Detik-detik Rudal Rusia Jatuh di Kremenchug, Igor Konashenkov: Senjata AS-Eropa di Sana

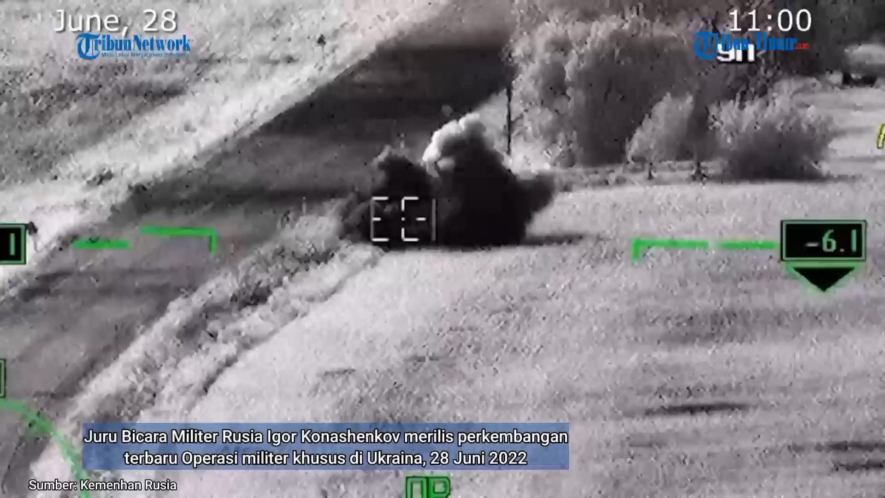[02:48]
Within the counter-battery warfare, high-precision attacks launched by Russian Aerospace Forces have resulted in neutralizing four Ukrainian platoons, armed with Grat multiple rocket launching systems near Leninskoe,